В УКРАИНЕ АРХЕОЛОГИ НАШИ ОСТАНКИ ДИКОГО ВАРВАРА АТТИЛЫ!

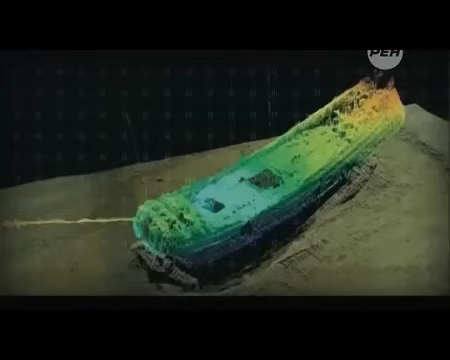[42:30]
По мнению экспертов, корабль, лежавший на глубине около 80 метров, затонул примерно в 1 веке до Рождества Христова.